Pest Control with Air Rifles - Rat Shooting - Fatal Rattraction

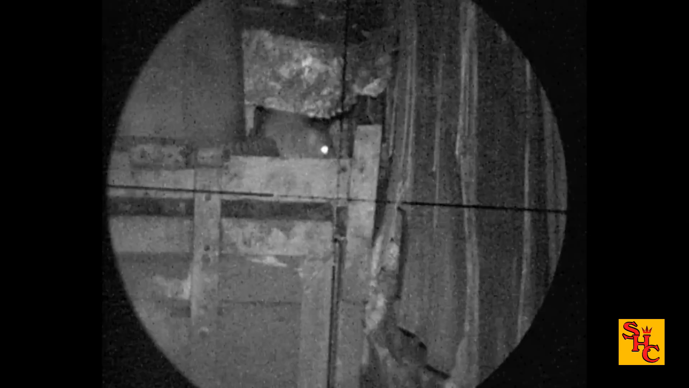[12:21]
and the upturn trailer has a big fat rat on it you have to watch this one climb around a bit first until it pauses
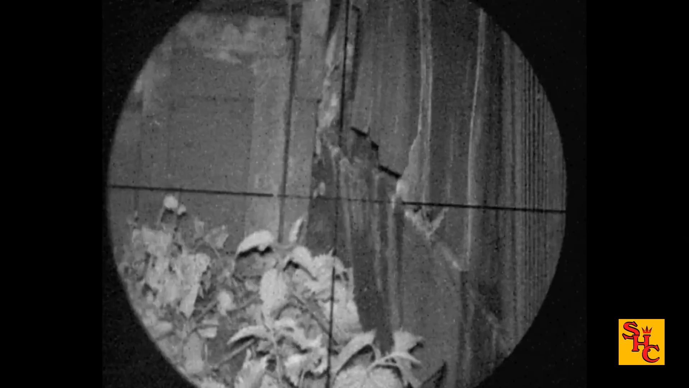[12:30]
sticks a pellet in its head then it has a bit of a thrash around in the confines
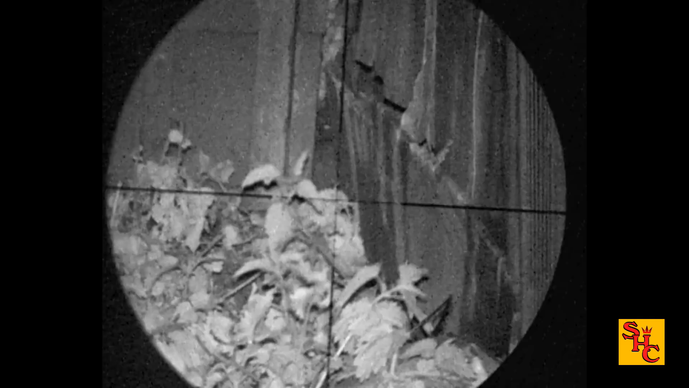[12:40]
at the side of the trailer he's off the mark
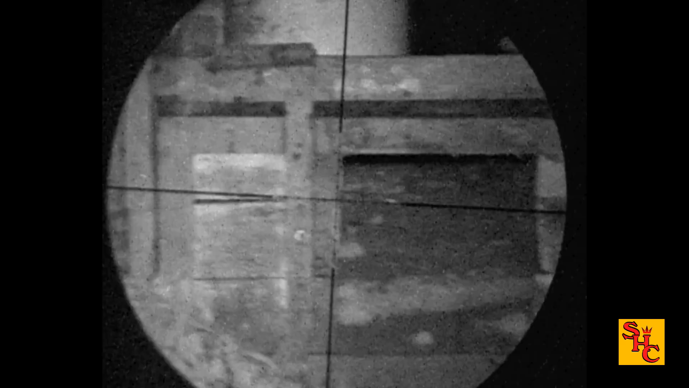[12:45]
quite a lot of activity this evening quite amazing
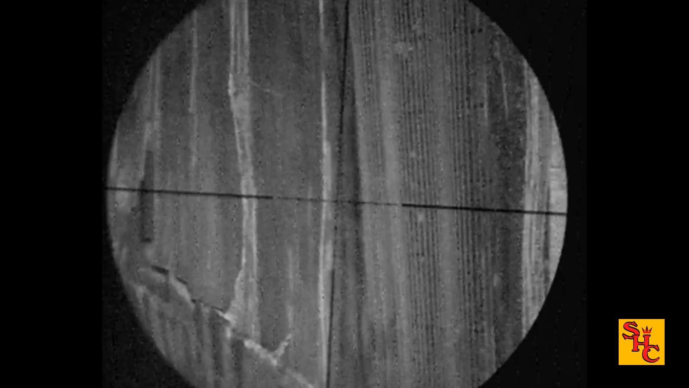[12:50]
really considering the pressure they put under the light before here comes another one same
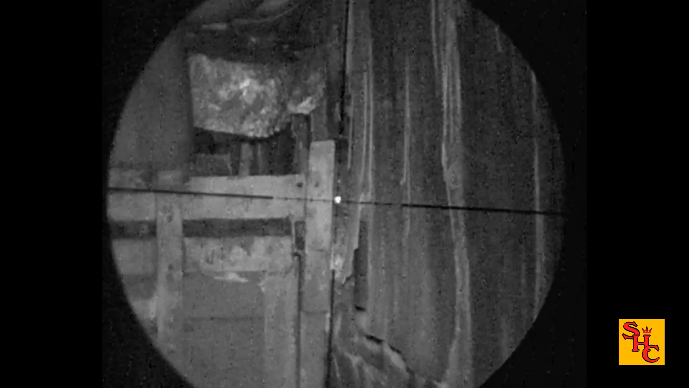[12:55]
location i do believe you missed that one unlucky bro have another go go on i think he missed that one as well never mind
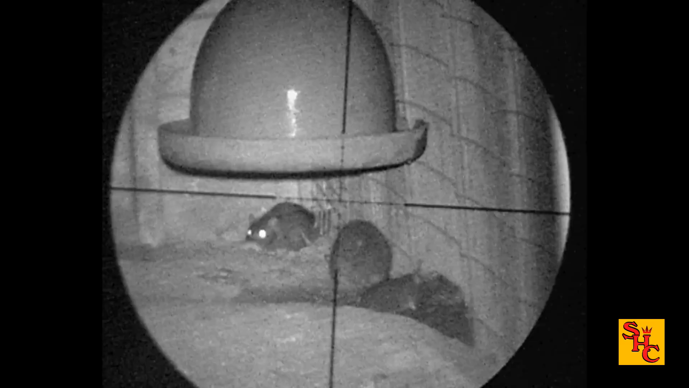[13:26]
different kettle of fish in the sheds though
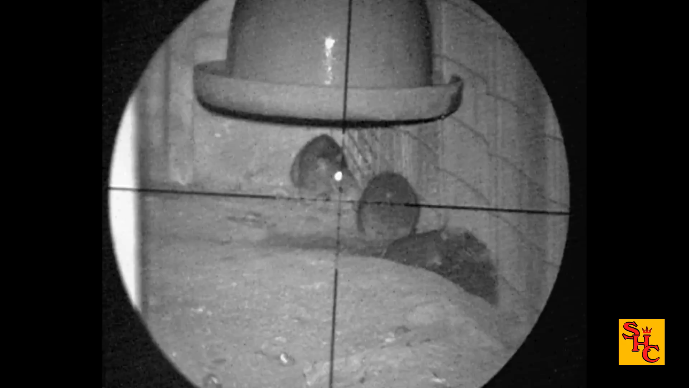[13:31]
this one's looking straight at him could be a good shot on just like that
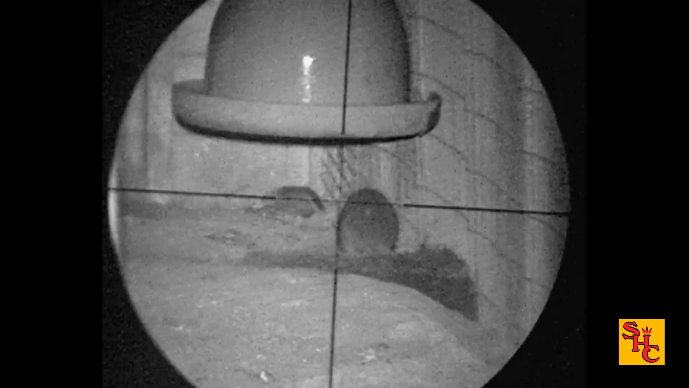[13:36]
another one seems to have his back to him i'm not entirely
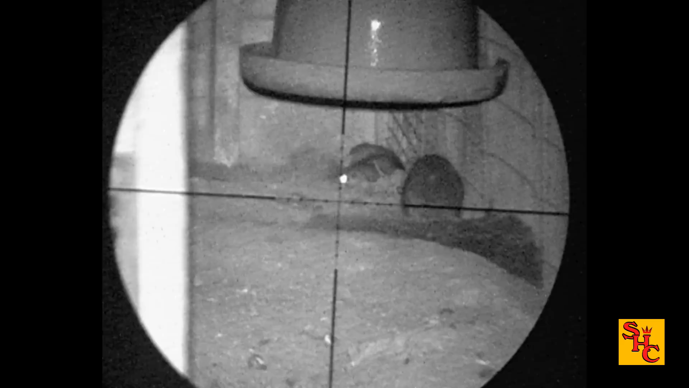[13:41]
sure if that's a dead rat or what it is it looks very much like a rat to me it didn't even flinch so i'm not sure what happened there i've got no video recording of him shooting it never mind he's basically tracking this one just inside one of the pens so the chicken below moving about
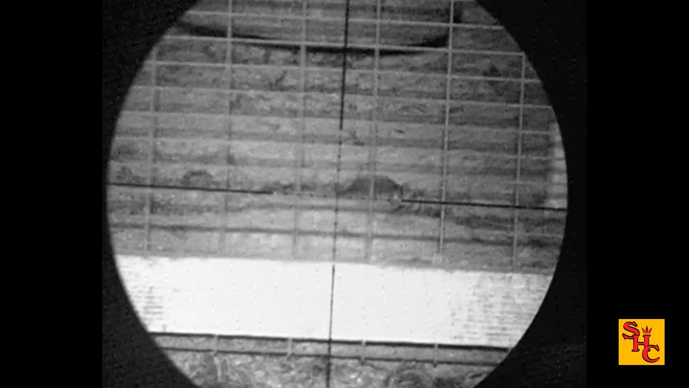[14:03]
no problem there though just got to get this one to stick its head up this is where you're going to be patient can be quite frustrating gaps on these wires are quite large
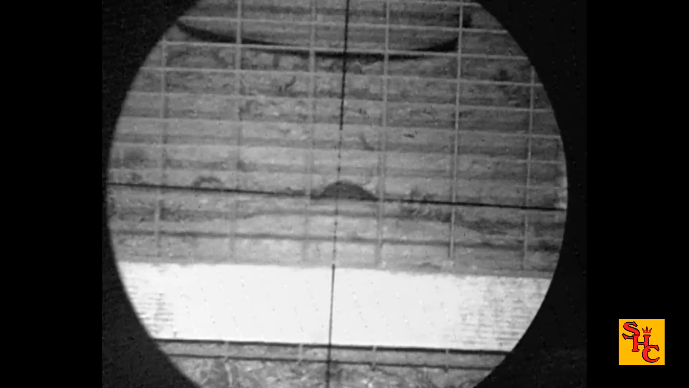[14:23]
it's fairly easy to float a pellet through them you know the pellets can go where the crosshair is going to go so you can pretty much put it on the gap you can see through and a vital area of the rat and then send the pellet down the line
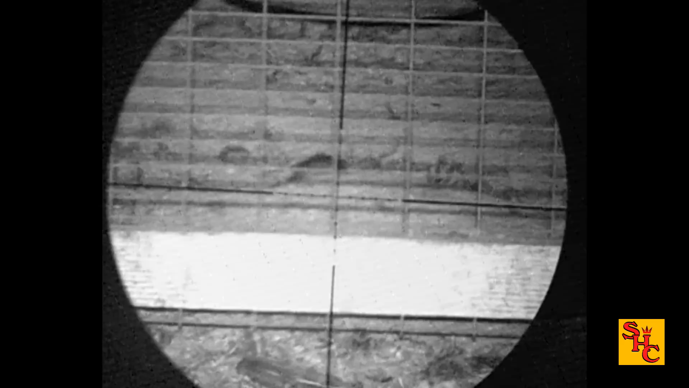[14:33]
this one's not sticking his head up it's like a lunar landscape under there oh tempting will he stick his head up will the chicken suddenly wake up and cause a nuisance of itself
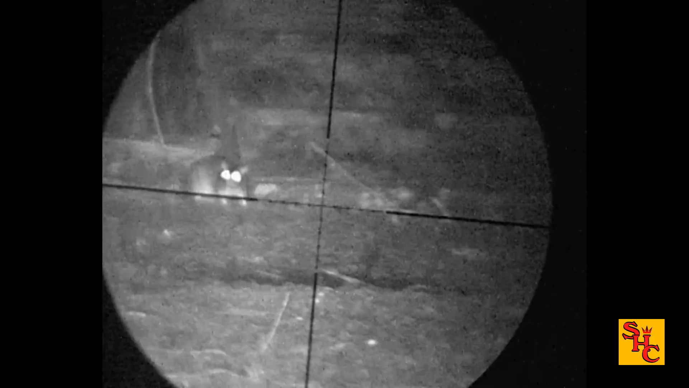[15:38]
see the swinging feeder where some have been spooked off that one disappeared before you have a chance for the shot this
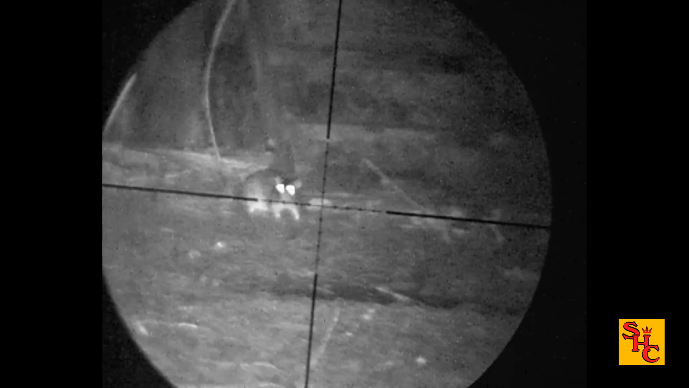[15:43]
one stopped for a sniff it's a very bad choice indeed
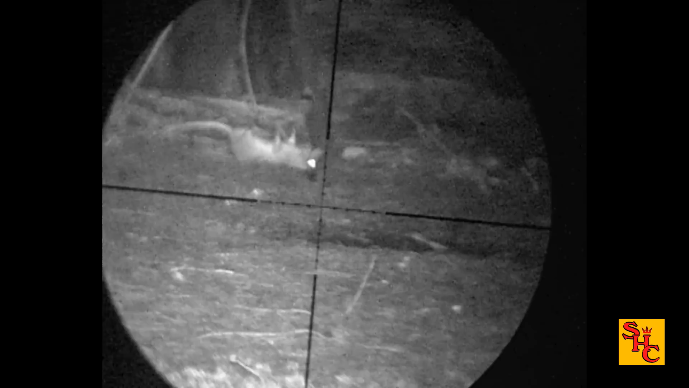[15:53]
no movement on that one very strange
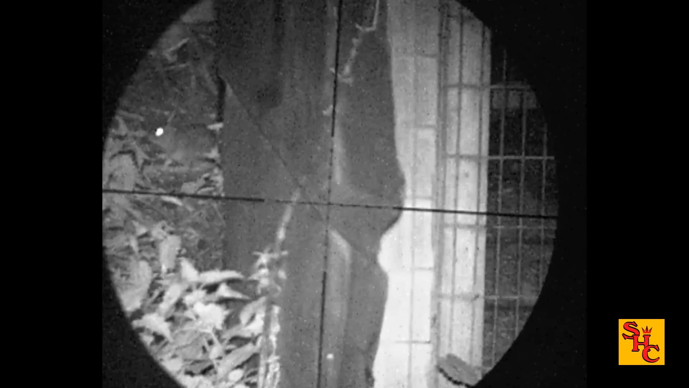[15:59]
i'm normally much happier honestly with the helicopter tail at least i know what's gone on
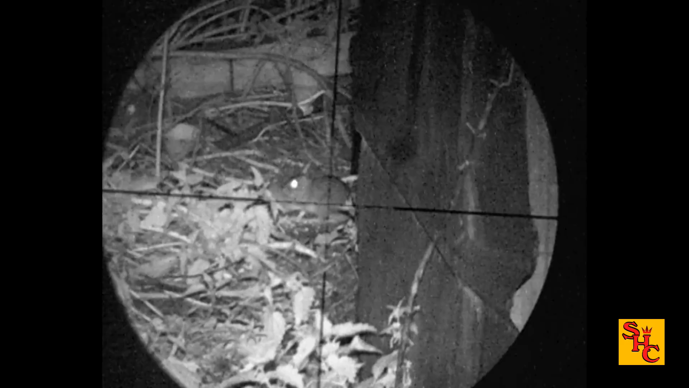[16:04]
here we go sat still rat one seven seven flatted knocks it straight on its side that's a bit of a kick about now
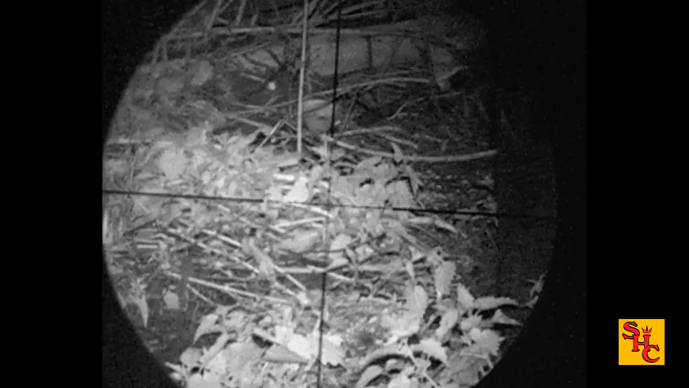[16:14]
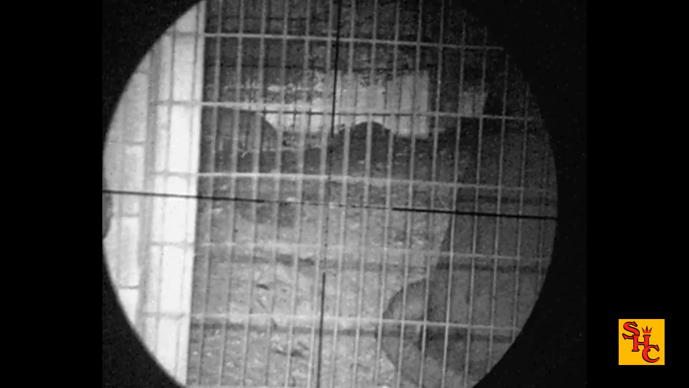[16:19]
quick look around nothing else in this location it's on your
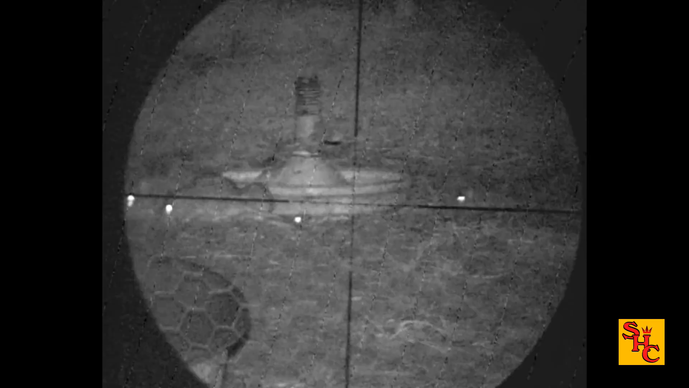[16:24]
move you see a big pile of them sat out look at that all different sizes all spread out feeding
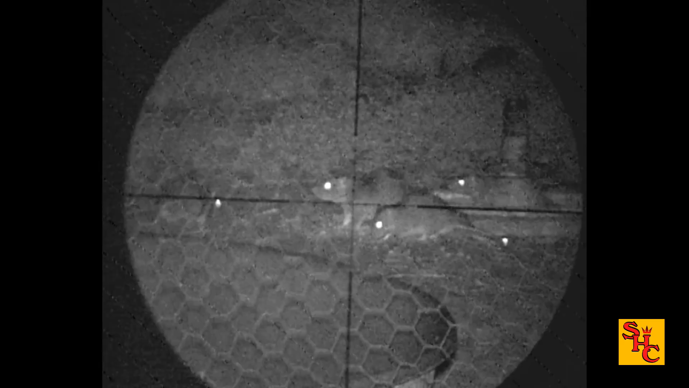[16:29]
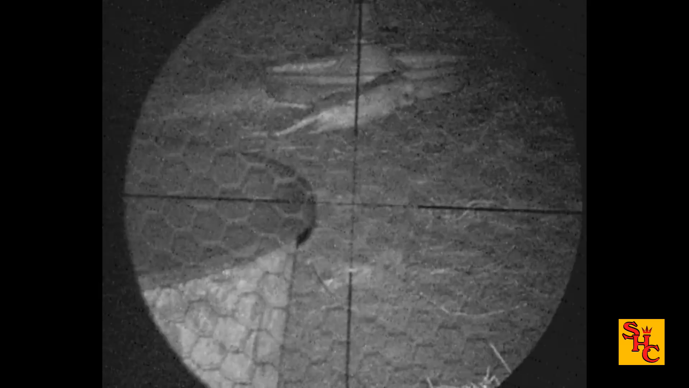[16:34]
not really good shot that i think he's hit it through the neck
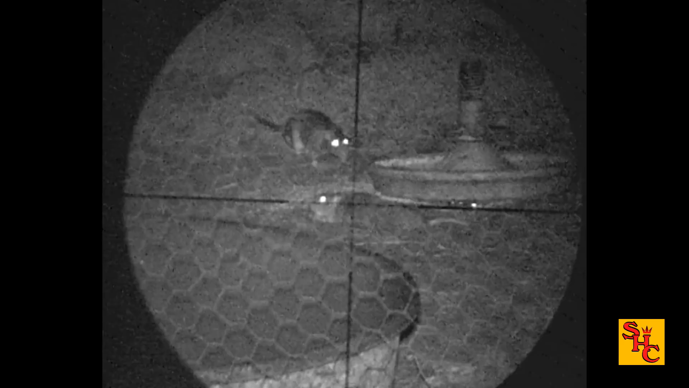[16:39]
give it the second one that's more like it so you get another opportunity
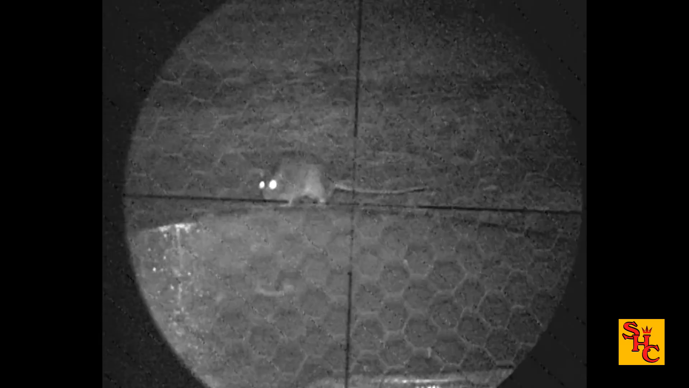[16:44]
that we're going to play ball then get the wire then still sat there
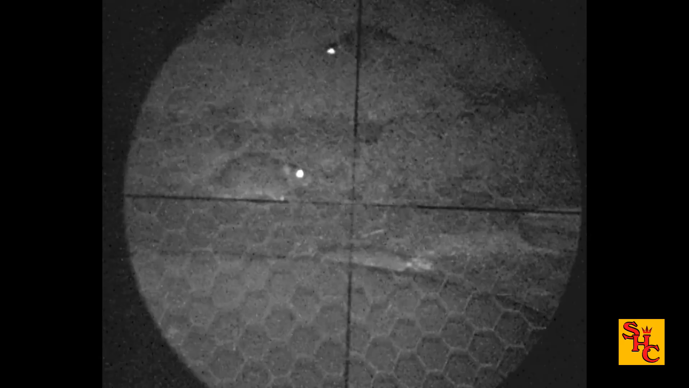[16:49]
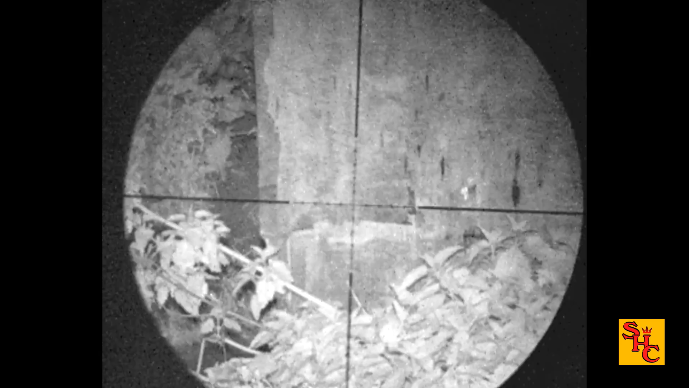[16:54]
so the shot's not too good let's go and finish that one off two rats down
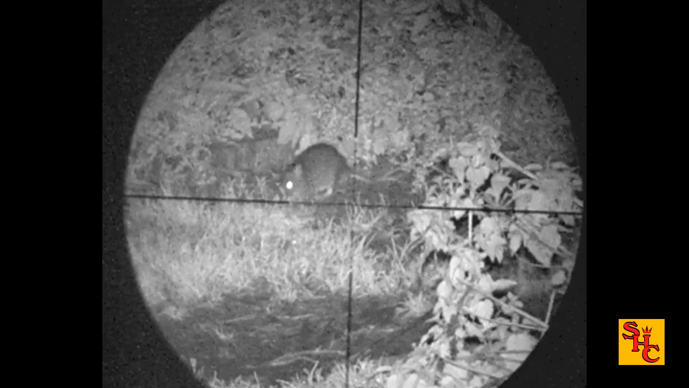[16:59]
and the next shot
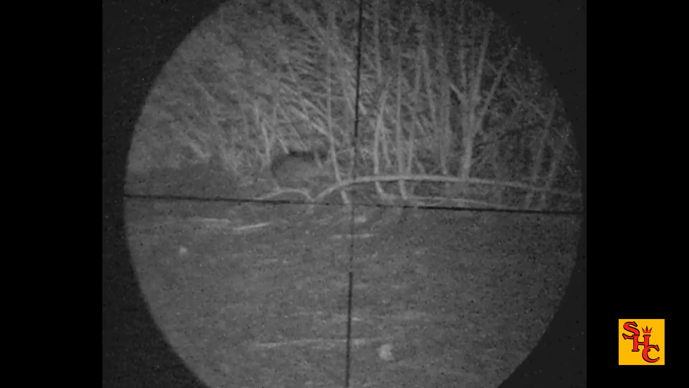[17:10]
there's a rat base of the nettles and it's already been shot oh dear never mind these are quite obviously alive though
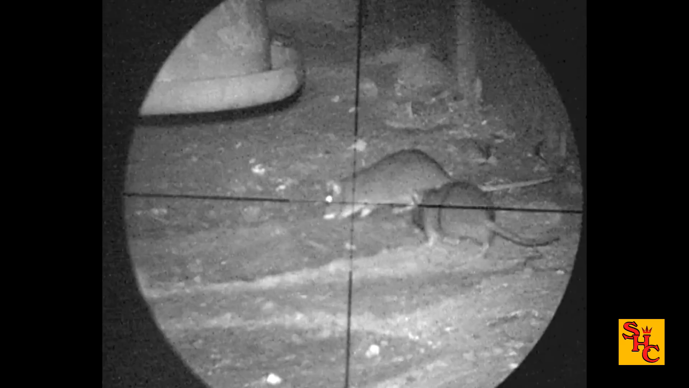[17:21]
except for that one nice quick re-cock line up on the second wrap i think he shot under that one
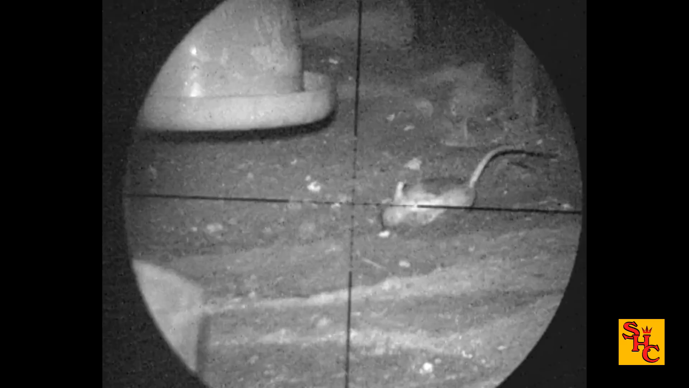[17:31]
never mind he got one
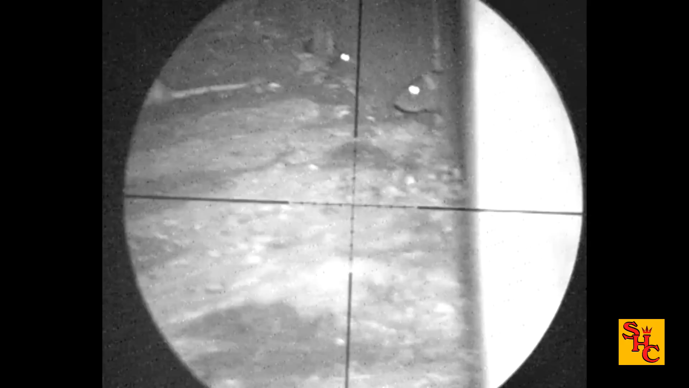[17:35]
this could be the same one again head sticking out a bit more care this time